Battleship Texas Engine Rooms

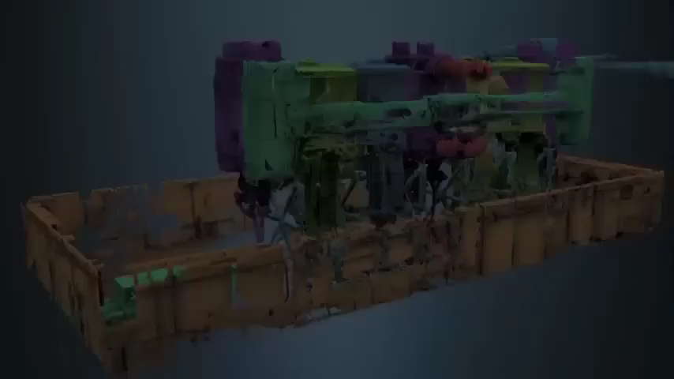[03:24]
A triple expansion engine actually utilizes the steam three times. As steam cools and expands, it loses pressure and is moved through high, medium, and low-pressure cylinders. Each cylinder is a different size, each one larger than the previous.
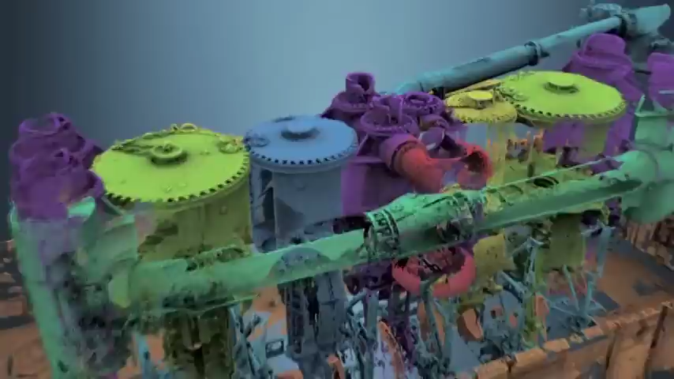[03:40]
This ensures the force the steam exerts on each
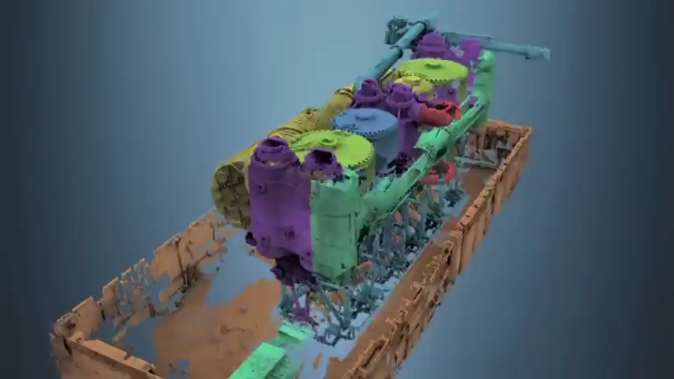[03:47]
cylinder is equal and the power is smooth and strong.
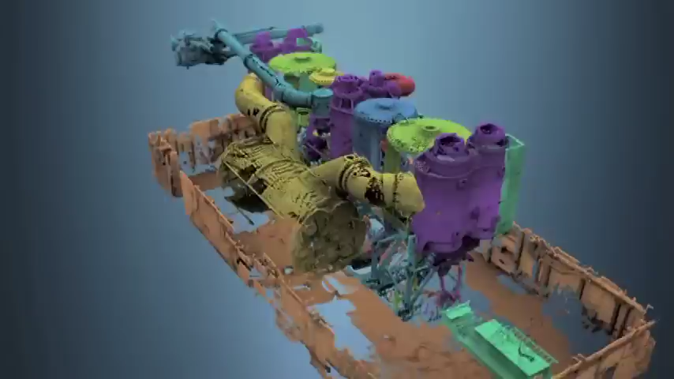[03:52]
This is a 3D laser image of Texas' port steam engine,
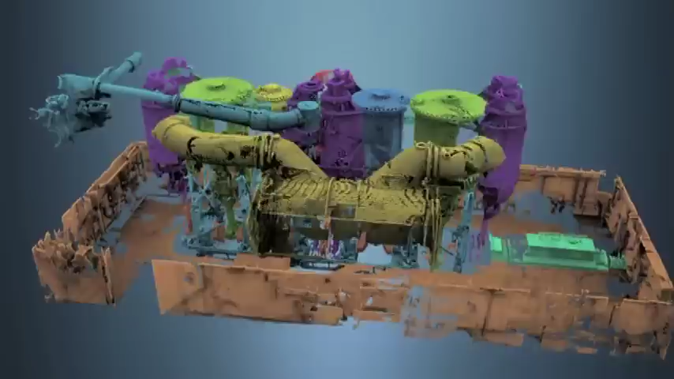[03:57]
which will help show how the engines convert and use the steam's thermal energy.